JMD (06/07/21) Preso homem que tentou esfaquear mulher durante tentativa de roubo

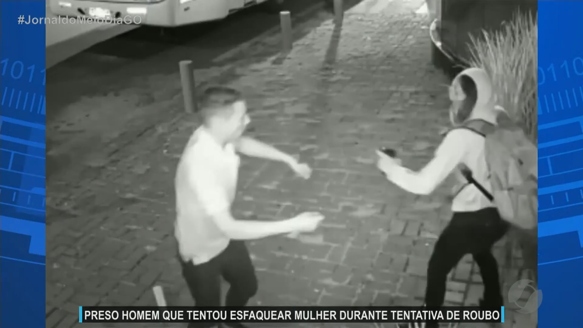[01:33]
do motorista de ter parado e feito ali a abertura das portas, e as outras pessoas chamando também para que ela fosse e ela ali conseguir se desvencilhar desse homem,
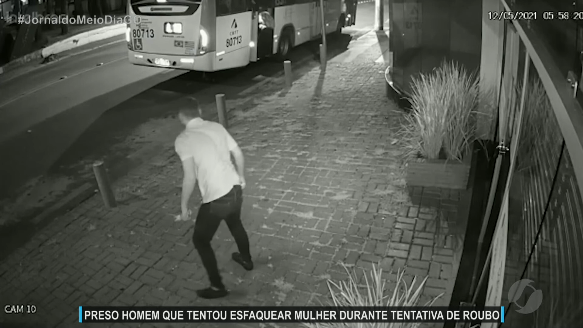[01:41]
correr para dentro do veículo, talvez o desfecho dessa história teria sido outro.